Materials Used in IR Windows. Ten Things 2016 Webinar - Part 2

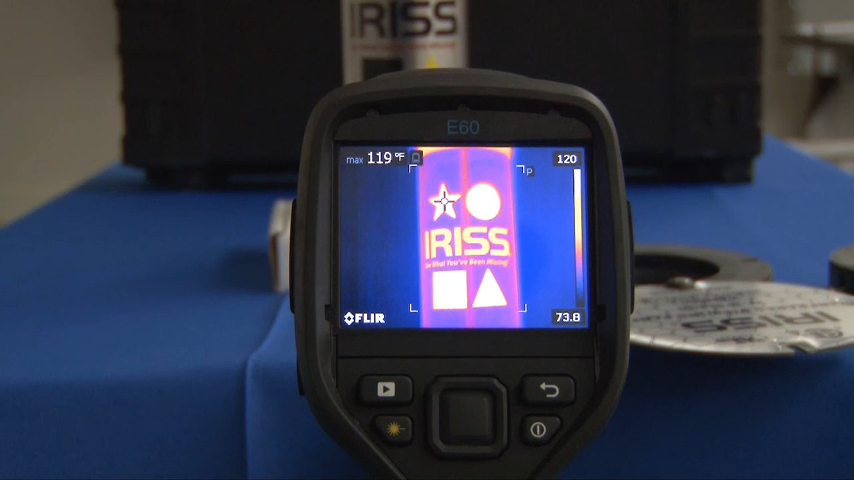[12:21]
On screen: max 119°F
the video here in the top left hand corner you can see a temperature of 119 degrees. Now that is the temperature of the IRID label which is at 0.95.
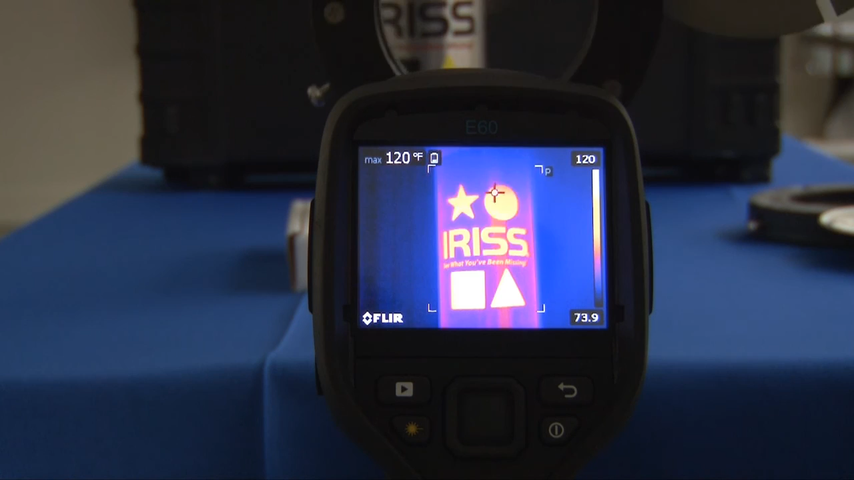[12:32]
On screen: max 120°F
I then put a crystal infrared window in front of it and that dropped to 91 degrees Fahrenheit that's transmission loss. I then took a opaque polymer window we put it in front of it again and if you notice the writing to see what you've been missing small format writing you can clearly still read that writing through there the lens is okay the image is okay drop down to about 97 degrees. Did the same thing with the clear polymer we can still read the writing drop down to about 98 98 degrees
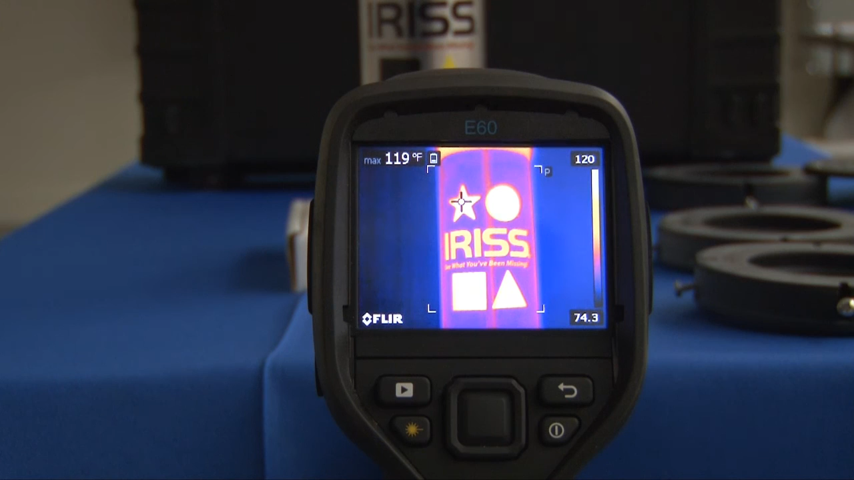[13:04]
On screen: max 119°F
again very similar differences using both polymers. So the the test was quite or the experiment was quite successful and if you look at the results of that basically the base temperature without the infrared window was about 119 degrees Fahrenheit.
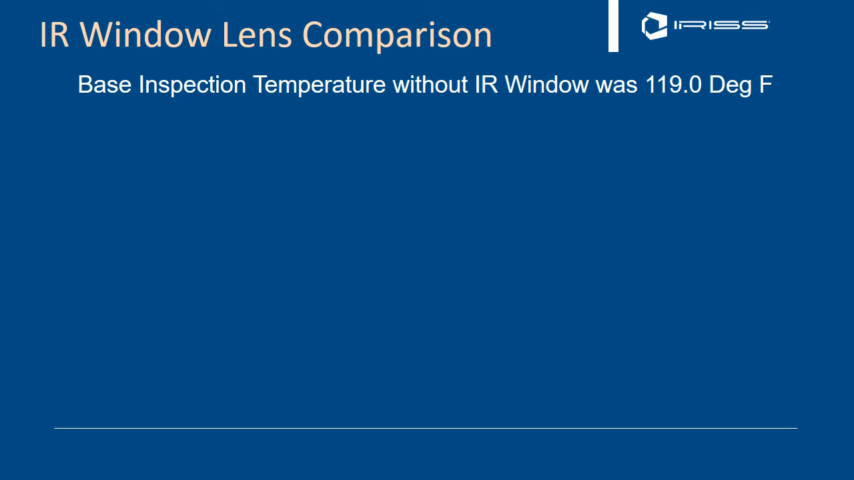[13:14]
We put the vpfr vpfc IR window which is a crystal infrared window in front and it dropped down to about 91 degrees which is a 33 percent loss.
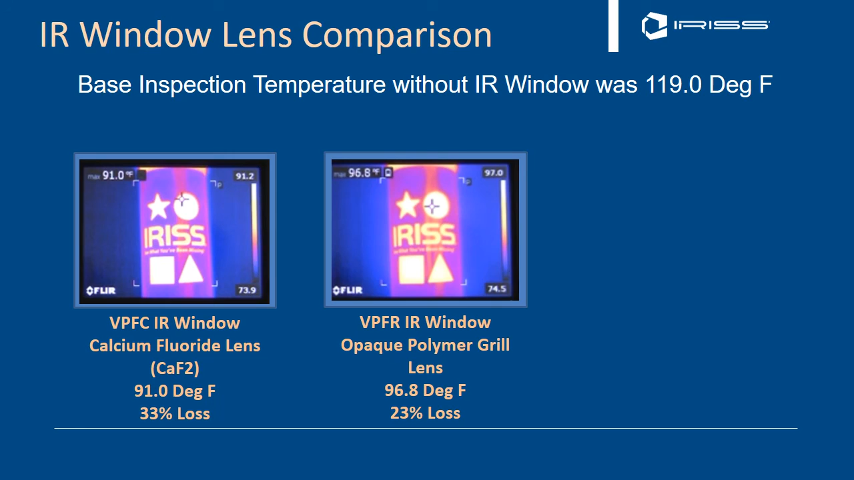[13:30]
We then tried the vpfr opaque polymer window which has no visual element to it that dropped down to about 97 degrees about 23 percent loss and again then we did the vpt infrared window which is a clear window which gives you the visual and ultraviolet as well as all the infrared spectrums and that dropped to 97.3 or about 22 percent loss so the polymers were quite similar but again the important thing is the crystal will change because it by virtue of the material where the polymers are a more industrial grade type material unaffected by acids alkaline